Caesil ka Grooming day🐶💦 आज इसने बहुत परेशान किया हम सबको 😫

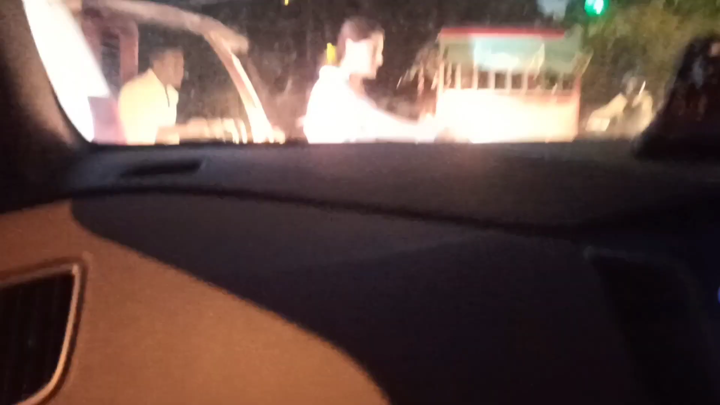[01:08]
तो देखो हम टैगोर गार्डन साइड से, यहाँ इतना ज़्यादा ट्रैफिक है।
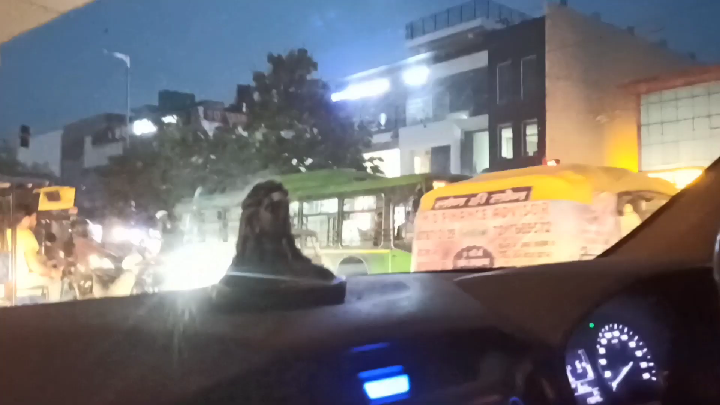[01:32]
मैं आपको दिखा देती हूँ रास्ता, बस यहाँ से हम थोड़ा यू टर्न लेंगे।
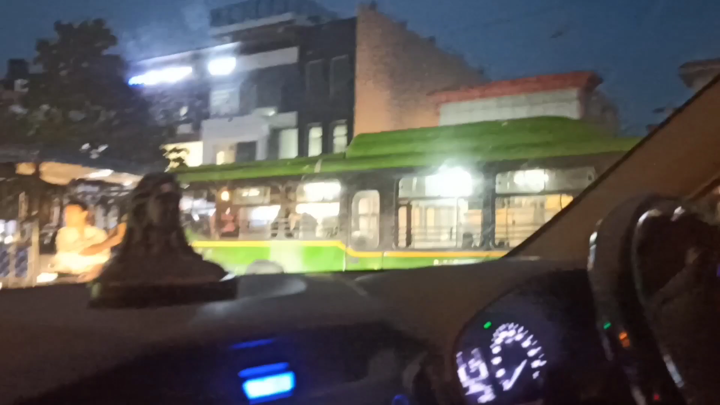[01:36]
ये क्या खुल गया सामने, क्लब क्या था ये? यार नहीं नहीं अच्छा, द बर्गर क्लब।
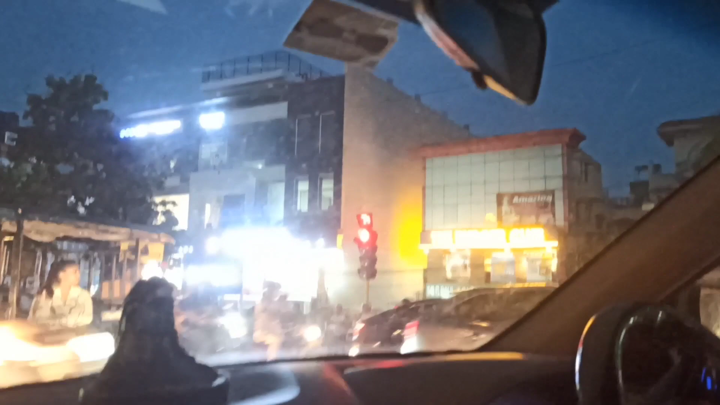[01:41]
ये शिफ्ट हो गया क्या इधर ही था, वो कल्याण खुल गया, उसकी वजह से वो बेचारा छुप गया। अरे नहीं चारू पहले सिर्फ वही दिखता था। हाँ इधर ही था, सॉरी इधर ही था।
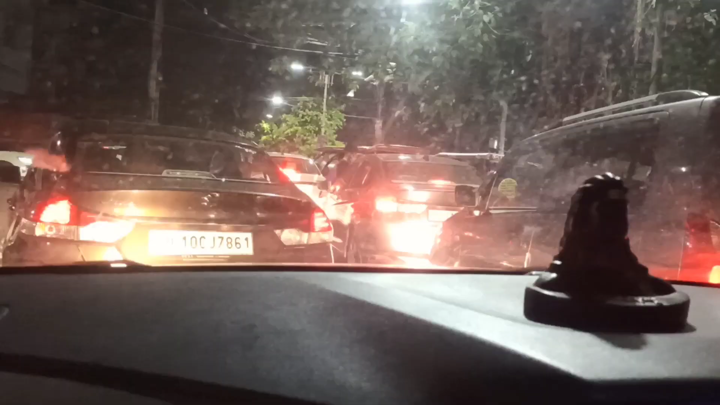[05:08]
तो लेडीज सी कैसे कितना ज़्यादा रश है कैसे ना।